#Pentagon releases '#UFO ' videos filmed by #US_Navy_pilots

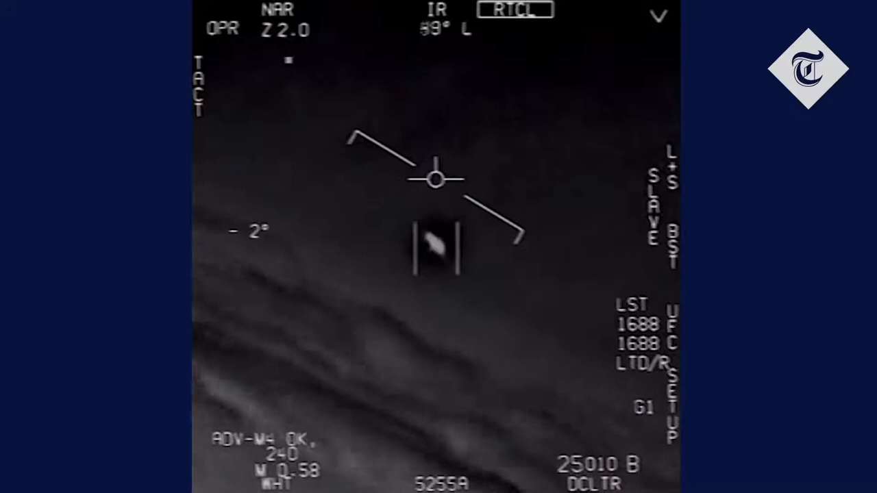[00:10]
Yeah, we're on bro. There's a whole fleet of them. Look on the ASA. My gosh. They're all going against the wind. The wind's a hundred and twenty knots far west. Look at that thing, dude.
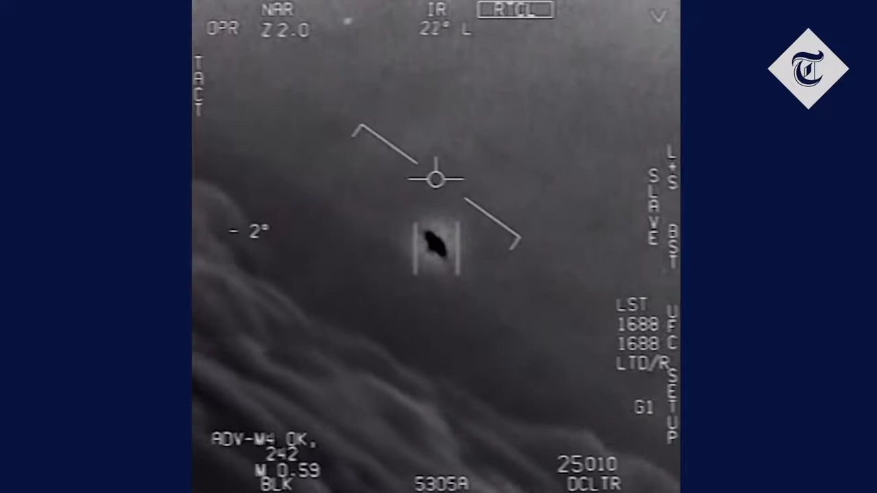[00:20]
That's not our LNS though, is it? It's not. I do have an LNS, yeah. Look at that thing. It's rotated.
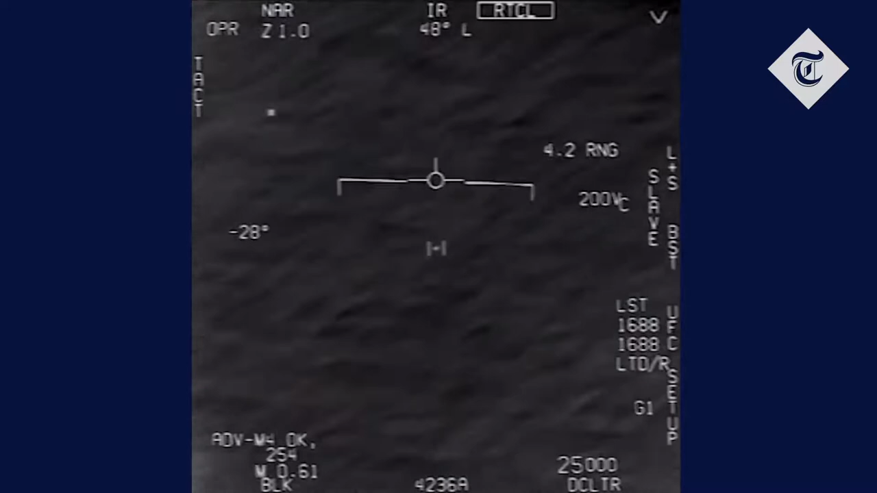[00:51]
Can you box moving target? No, I took an auto-track. Oh, okay.
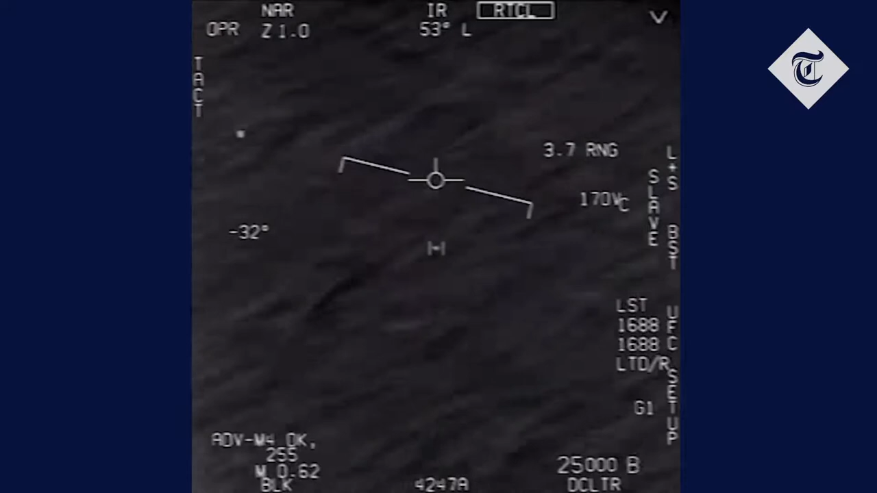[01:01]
Oh my gosh, dude. Wow! Look at that! Look at that!
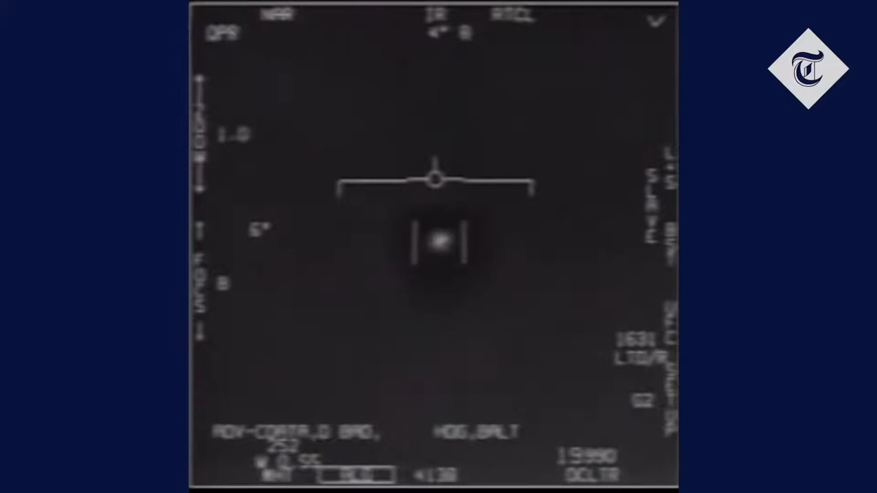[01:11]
You said it! It looks cool, dude. It looks cool, dude. Great. All right, guys. When you look at that, I've got a button. I'm going to look at that button in the top, right?